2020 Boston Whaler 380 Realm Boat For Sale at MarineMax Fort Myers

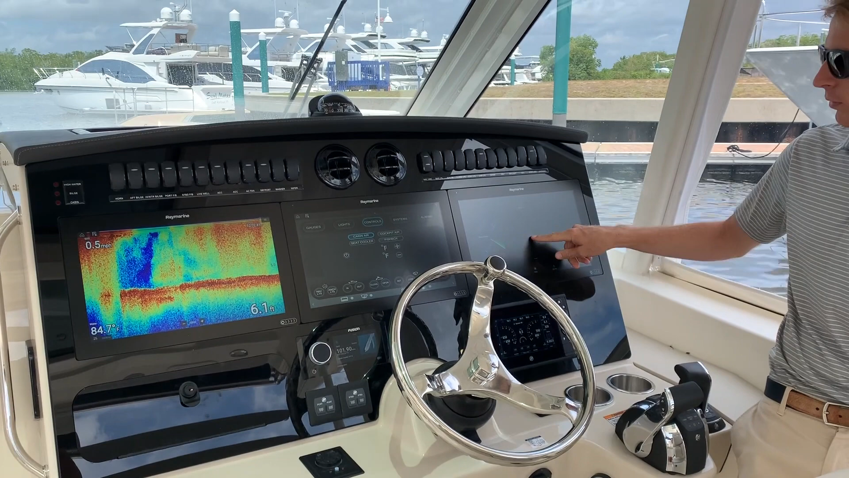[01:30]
Any one of your apps we'll call them or inputs can be controlled through here and it's totally customizable. In addition to the Raymarine displays we have a vessel view 7 which shows all your engine data and then up top here the boat's equipped with a sea keeper with a new digital display.